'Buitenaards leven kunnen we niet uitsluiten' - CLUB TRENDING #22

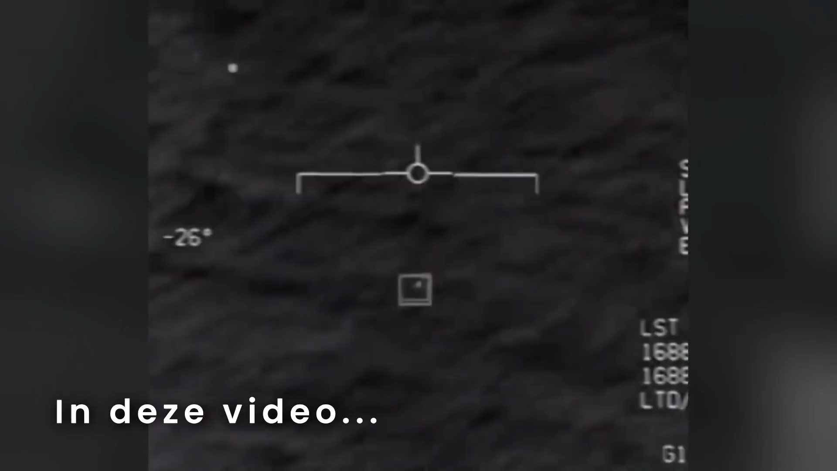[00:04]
We kunnen niet uitsluiten dat dit van buitenaardse oorsprong is.
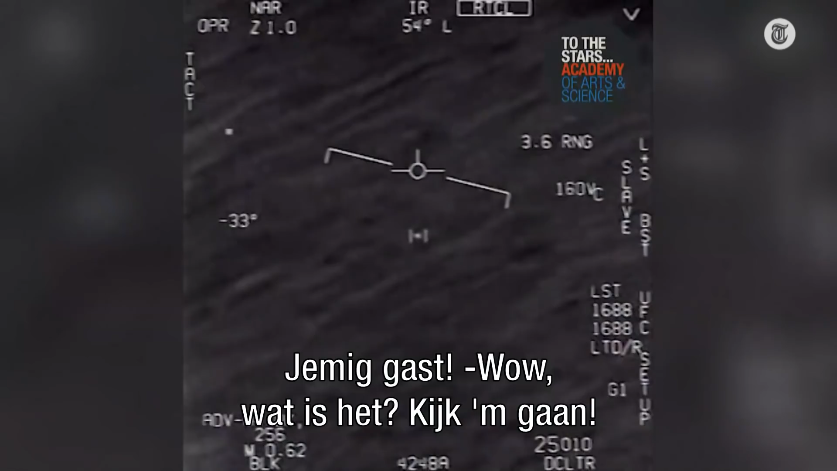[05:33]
Waar kijken we hier naar? Dit is een infrarood radarbeeld.
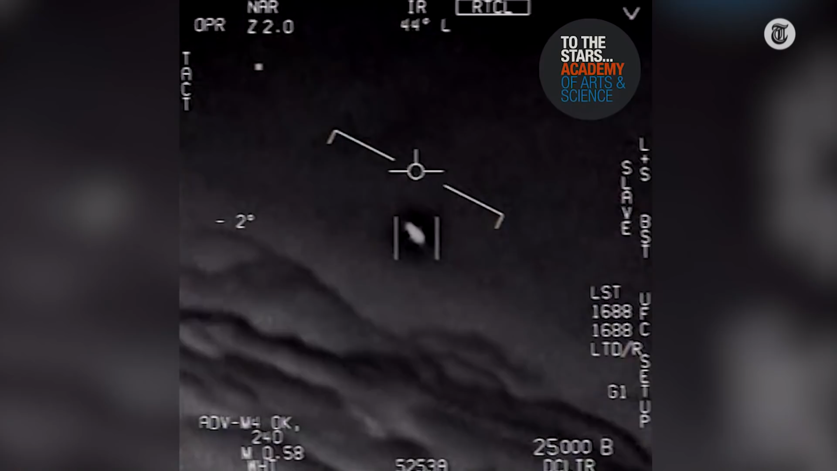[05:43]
Dus een synthetisch beeld door een infrarood radar en een computer gemaakt beeld. Wat op de display komt, op het beeldscherm komt van mensen in een jachtvliegtuig. Juist. En dit is de Amerikaanse defensie die dit filmt? Ja, dit is de luchtmacht, de Amerikaanse luchtmacht, die heeft dit beeld weergegeven.
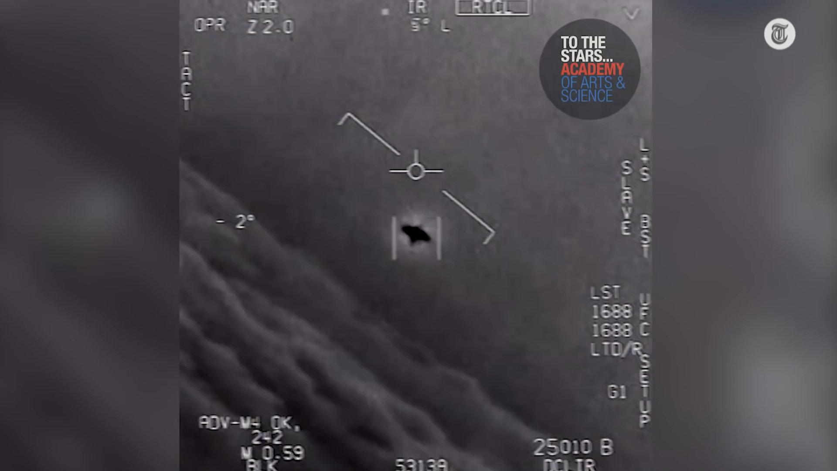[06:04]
Wat ik opmerkelijk vind hieraan, is dat dat zogenaamde beeld, dat ding wat je ziet en zo, dat dat exact in het centrum van dat beeld is. Dat is een beetje raar.
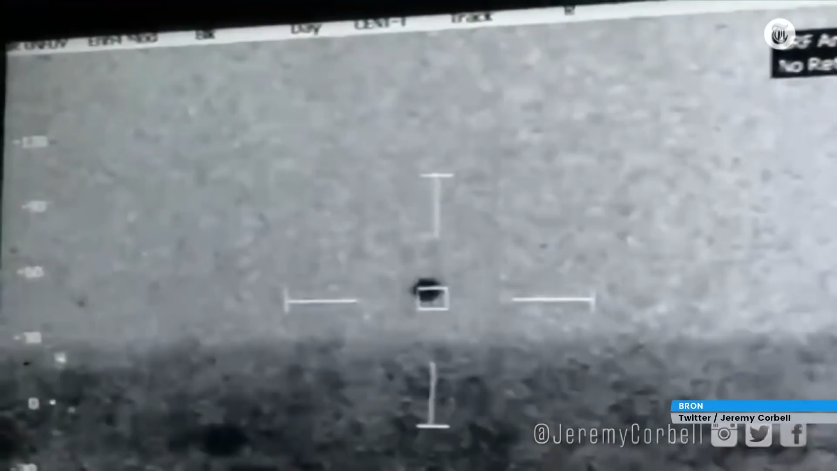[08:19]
Want dit is volgens mij ook een vrij bekende, hè? Ja, deze heb ik ook al gezien.
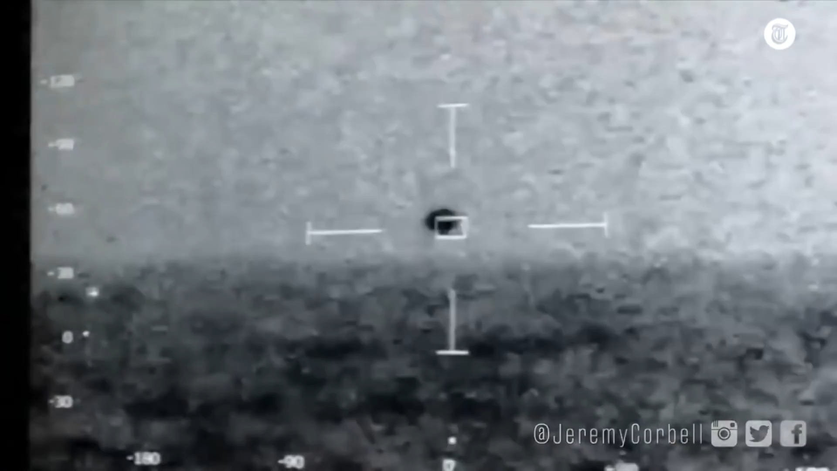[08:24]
Wat je bijna gaten moet houden, is dat je hebt natuurlijk de neiging om zo'n beeld meteen vast te knopen aan wat je op je mobiele telefoontje te zien krijgt. Als je een foto maakt.
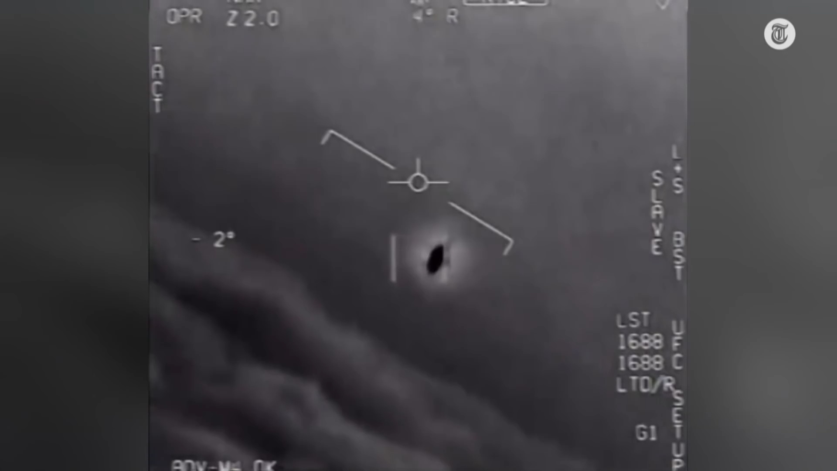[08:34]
Maar dit is niet een beeld gemaakt met gewone camera's, met gewone lens en zo. Daar zit een hele hoop computerinterpretatie tussen. Waarom is dat zo? Heel veel techniek. Ja, en waarom?
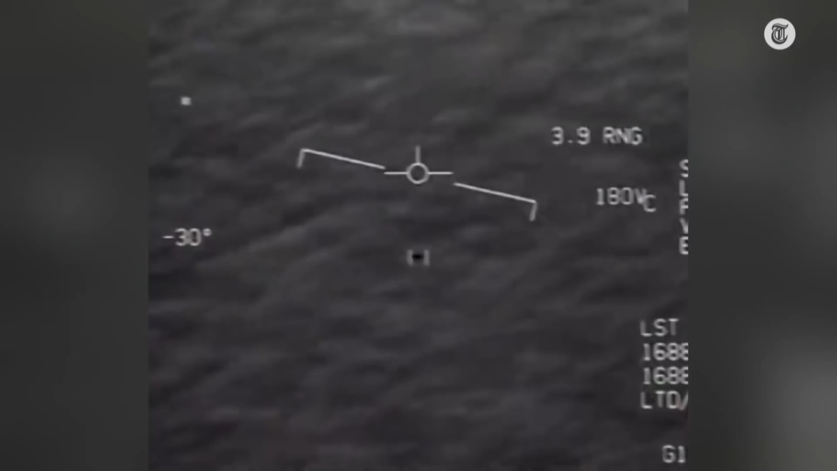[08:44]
Juist vanwege het feit dat het in het leger is. Stelt u zich voor, u bent piloot, u zit in een F-35 en dat gaat van de bussen.